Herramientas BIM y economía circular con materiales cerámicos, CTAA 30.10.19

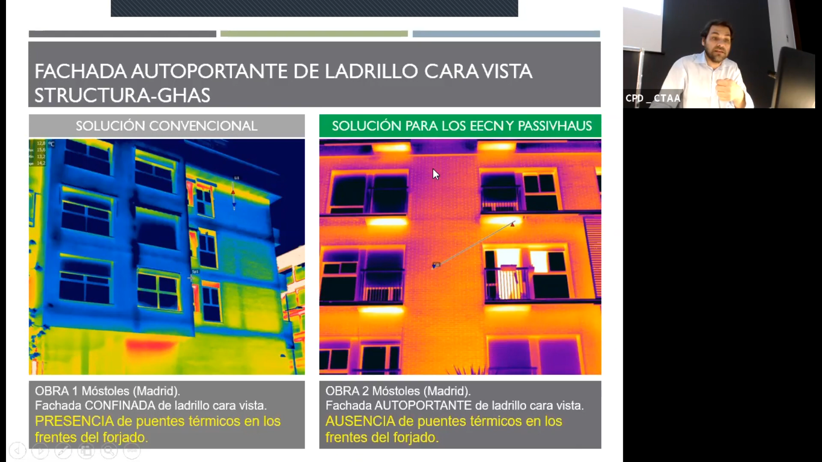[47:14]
de antes del 2013 luego cumplía perfectamente la normativa en vigor en ese momento pero con la actual pues esto sería un problema esto está en Móstoles que es un municipio de Madrid pues ahí no hoy en día no cumpliría y este pues no veis aquí ni rastro de pilar ni rastro de forjados y bueno pues para terminar con el bloque de fachada de autoportante de la vio caravista dos imágenes